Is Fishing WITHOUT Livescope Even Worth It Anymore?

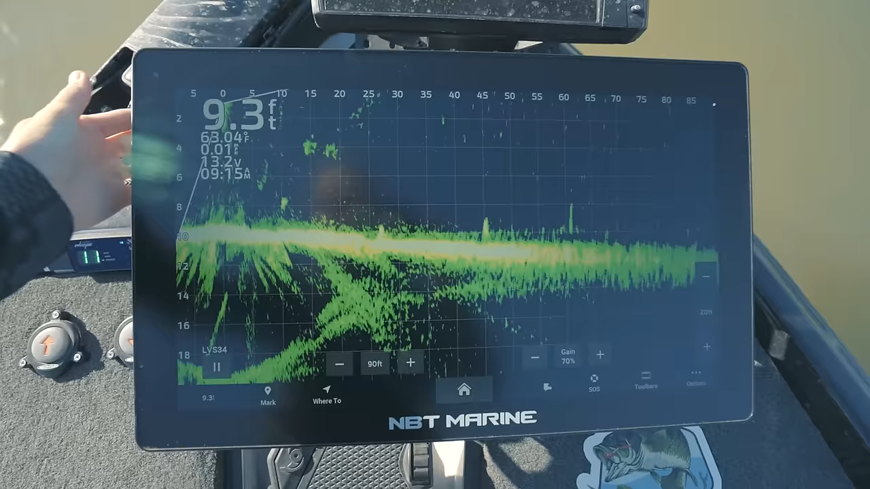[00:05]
On screen: depth 9.3 ft
gonna flip a jig in there. Ah, bad flip. That's a bass.